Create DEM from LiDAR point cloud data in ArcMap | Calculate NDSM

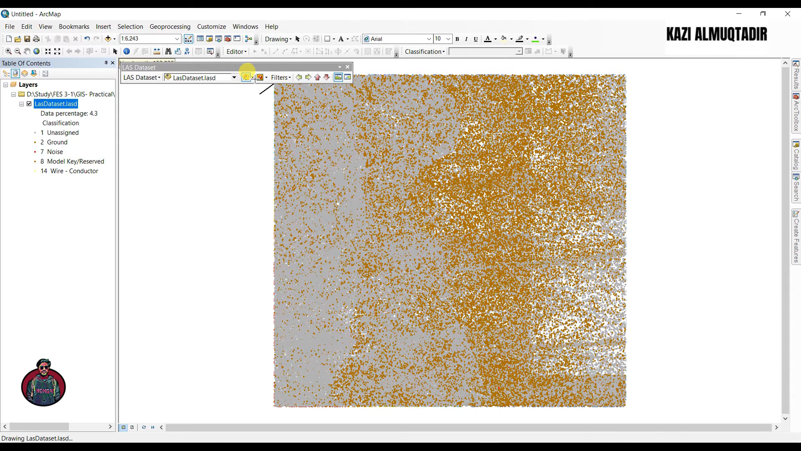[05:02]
and you can also symbolize uh the point uh with uh easily by this class uh by your class or return so uh in here the a profile view is to develop a deeper understanding of your lighter point cloud data so then you have to draw a line click and define a rectangle
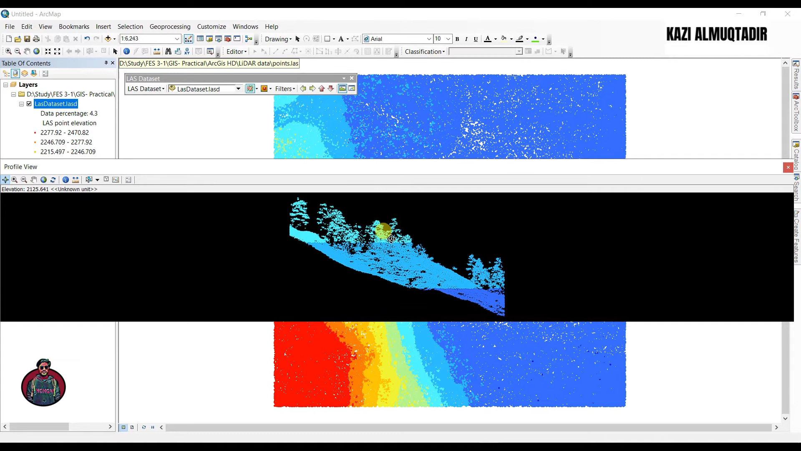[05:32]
and this will open up the profile view window the profile view allows you to view your uh lighter point cloud data on a horizontal plane okay so you can see in this profile i have located some trees here okay so now we are going to create a digital elevation model from our point cloud data so to do that uh go to our toolbox and first you have to create a you have to make a last data set layer so go to data management tools and under layers and table views click here make a less data set layer and input your slider data set here and now we are going to rename it as ground
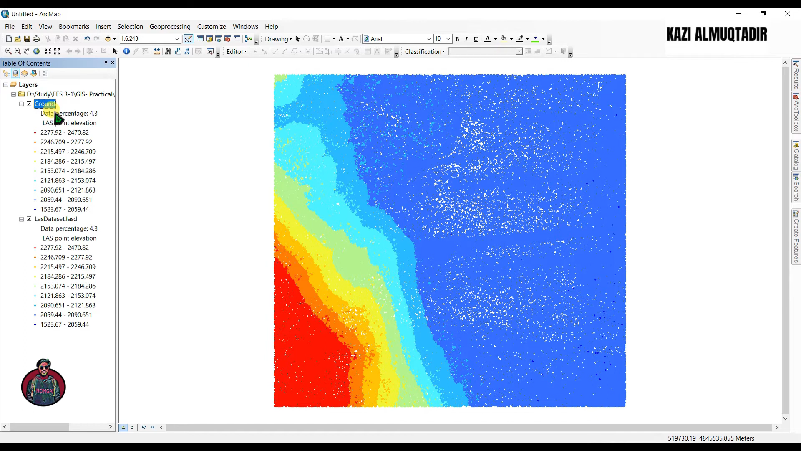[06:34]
uh this file only these are the points only corresponding to the ground returns and to create digital visualization model from this uh clock at this point data we're going to use a conversion tool uh from uh conversion tools and to raster it
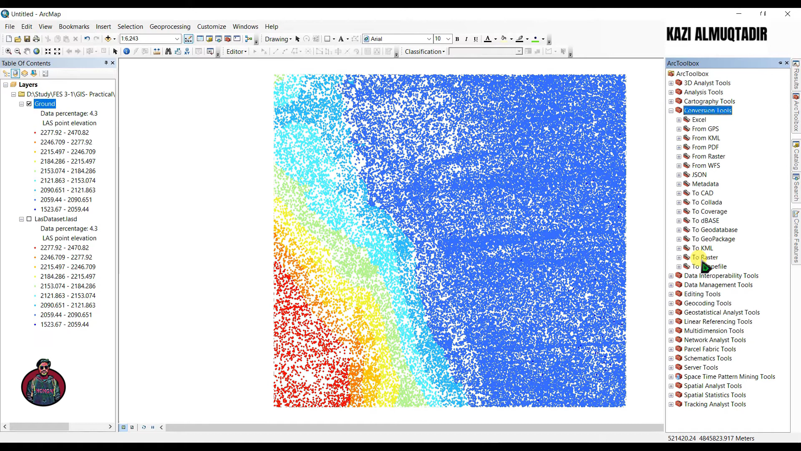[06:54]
is data to raster but first uh we have to go to geoprocessing and go to environments uh to select uh another
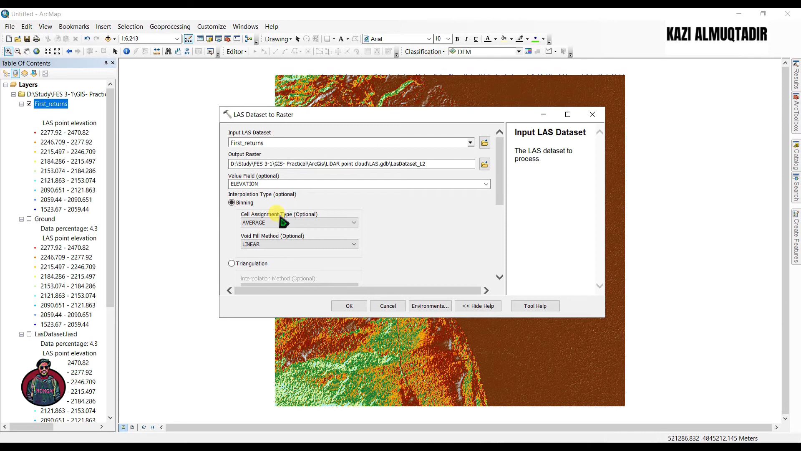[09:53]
dsm as a digital surface model
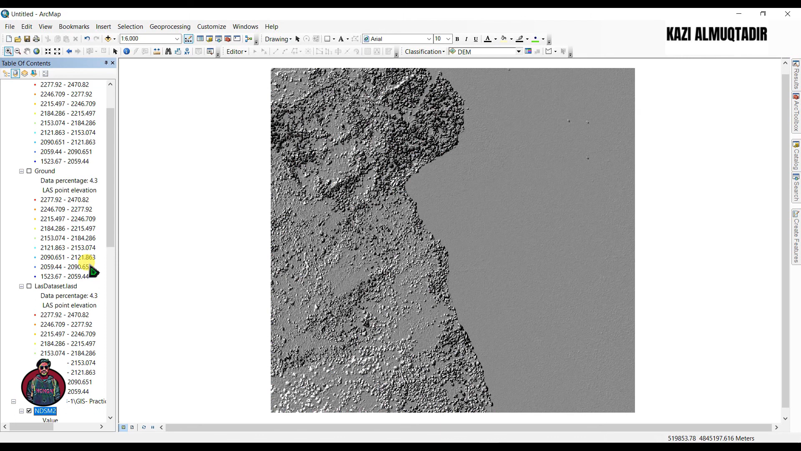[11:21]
and click okay and just to detail with our other data sets i'll just right click here and go to do this and we're going to select a color ramp